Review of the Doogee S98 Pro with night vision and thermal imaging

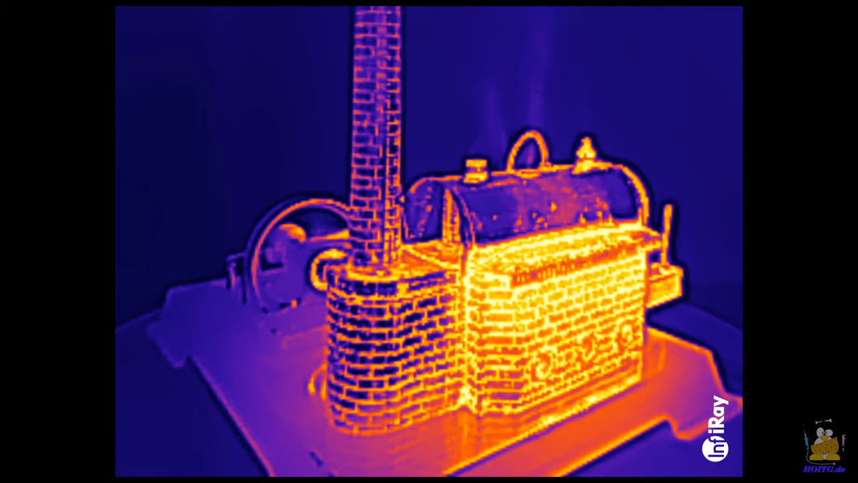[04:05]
Switching to camera number three brings back color, but no real colors.
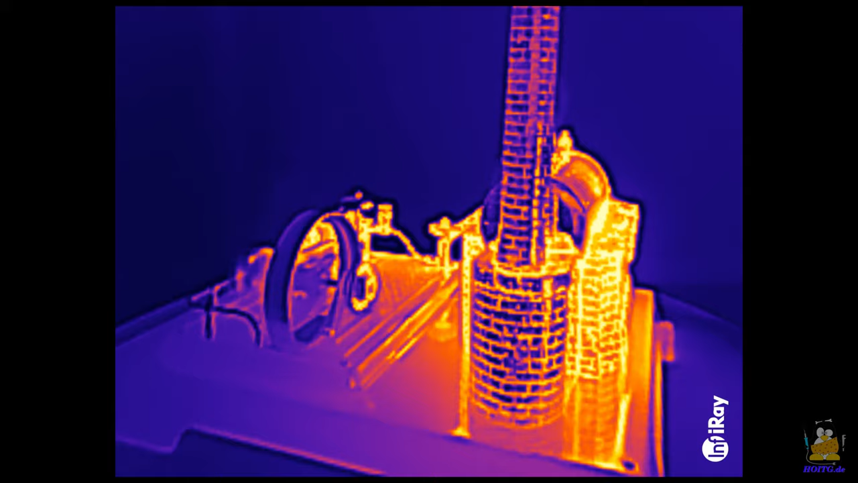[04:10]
It is a thermal imaging camera that records temperature values.
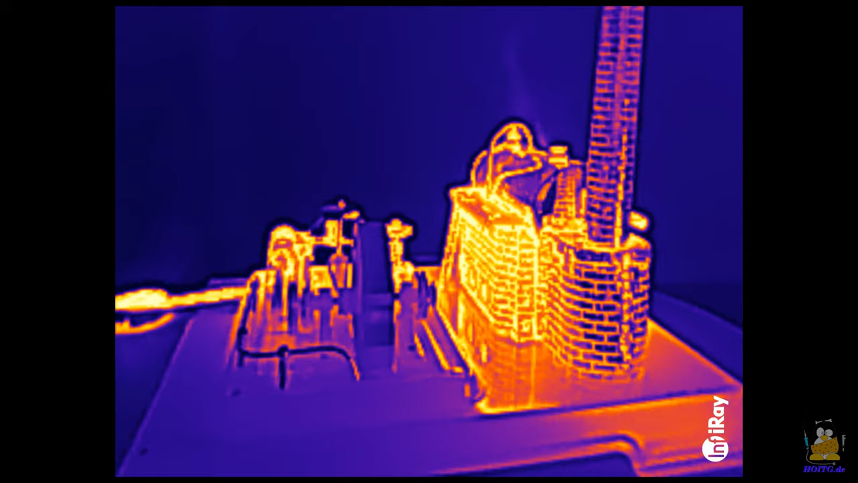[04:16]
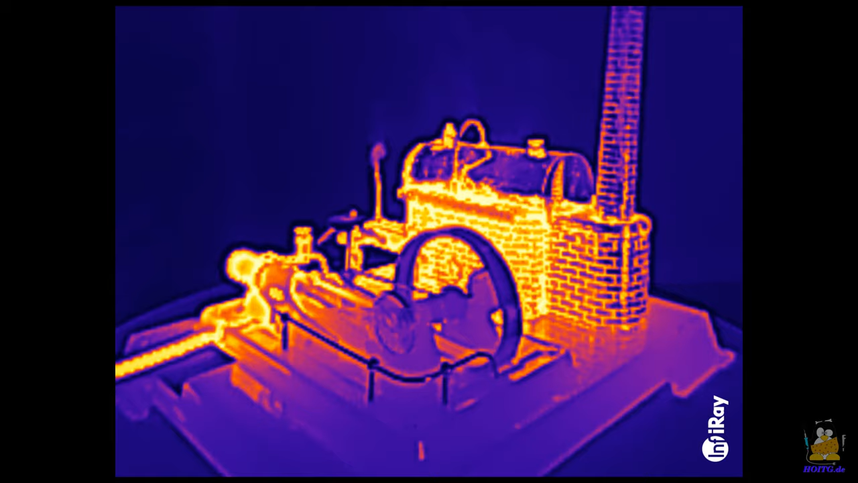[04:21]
The hot areas of the steam engine emit lots of thermal radiation, making them bright light sources for this camera.